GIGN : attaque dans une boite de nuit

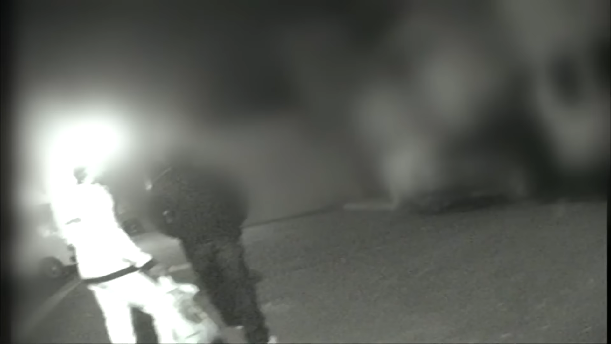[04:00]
Accompagné de son collègue Mousse, qui va surveiller la rue, Stéphane se glisse jusqu'à la première porte.
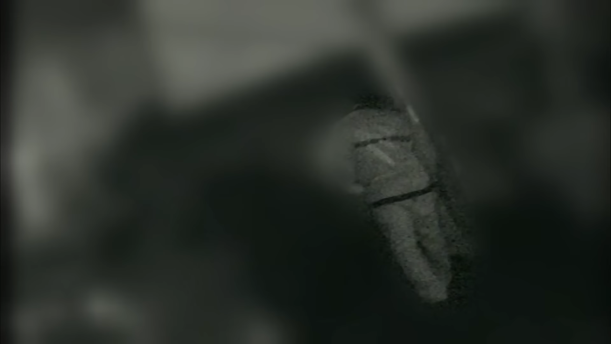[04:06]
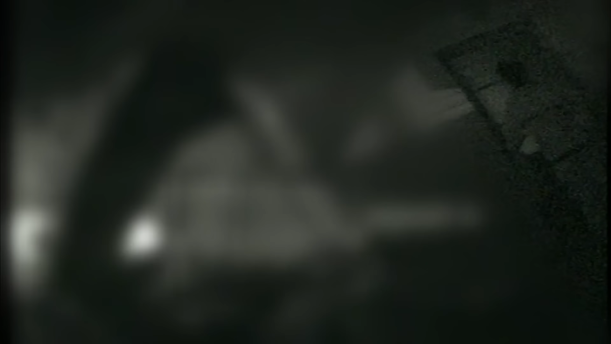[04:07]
Quand, soudain, de la lumière et une ombre apparaissent. Porte, porte.